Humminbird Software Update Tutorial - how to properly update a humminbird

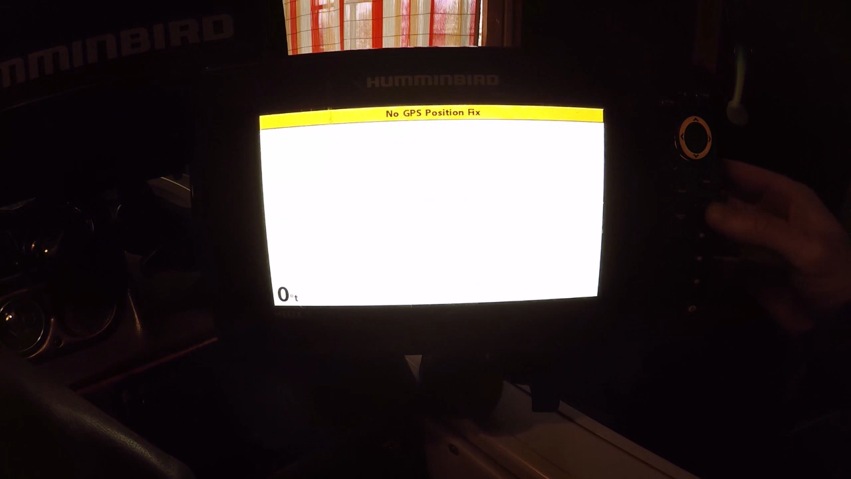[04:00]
menu button right here twice to get to the main menu button
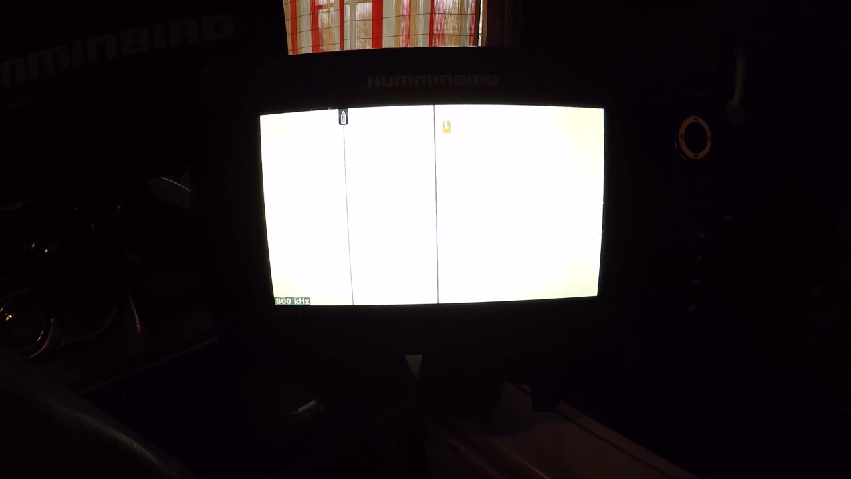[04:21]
defaults are restored now we're gonna
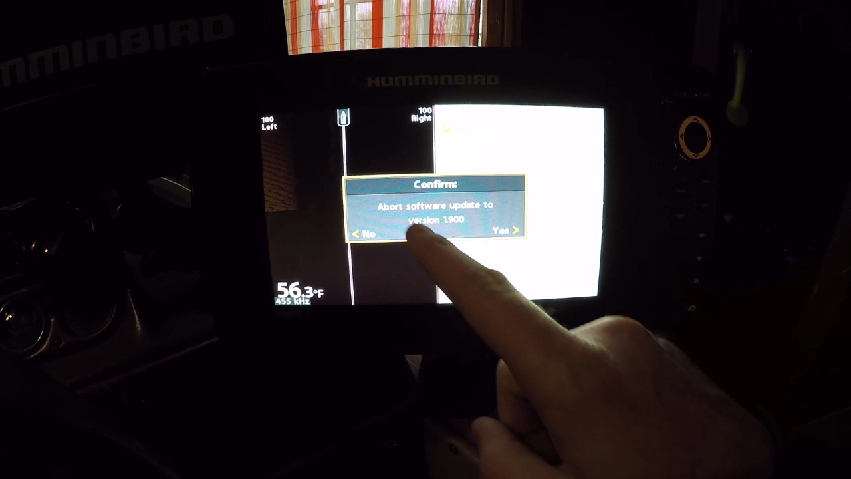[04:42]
On screen: water 56.3°F
software update to version 1.90 no we're gonna arrow to the left for no updating